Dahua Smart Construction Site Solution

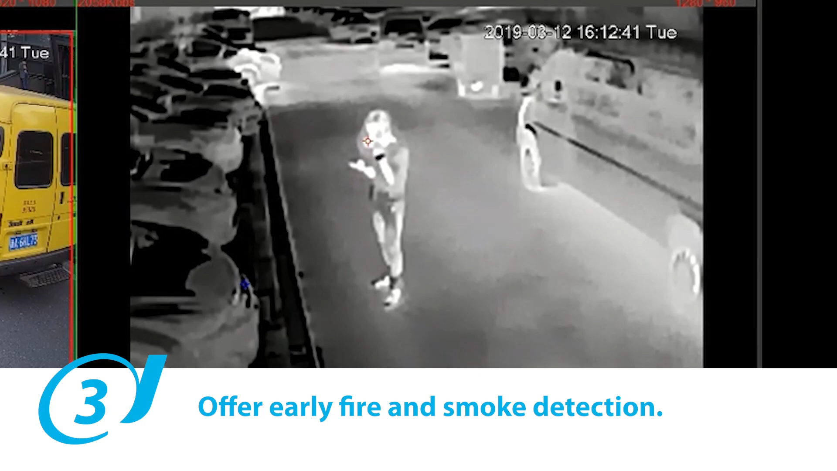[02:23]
24 by 7 real-time monitoring with an active deterrent system
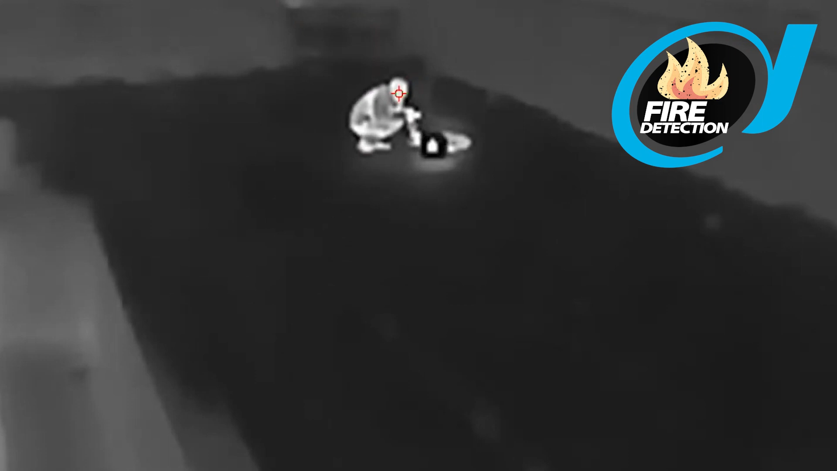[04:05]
our proposed system with thermal technology can also pick up fire outbreaks and pick
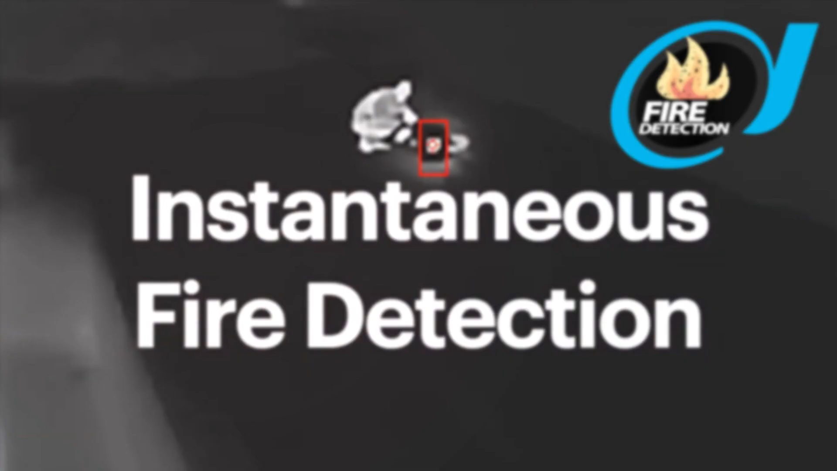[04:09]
up if your staff are smoking on site or in prohibited areas
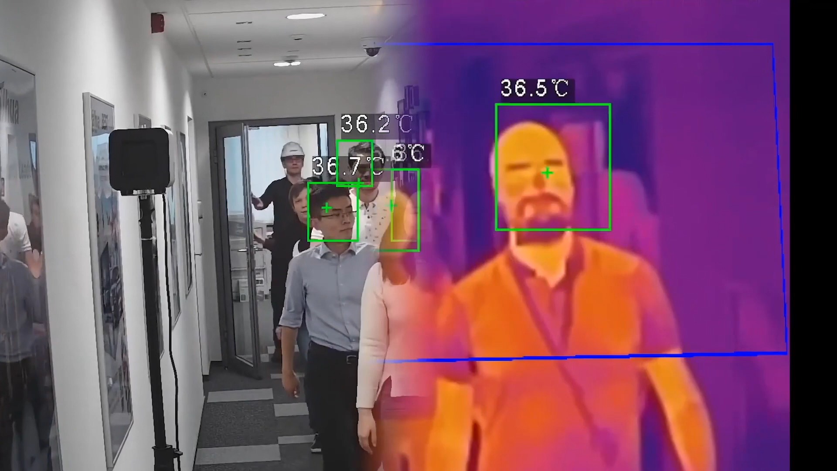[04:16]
we can also monitor temperatures of everyone on site when they enter via our thermal technologies such as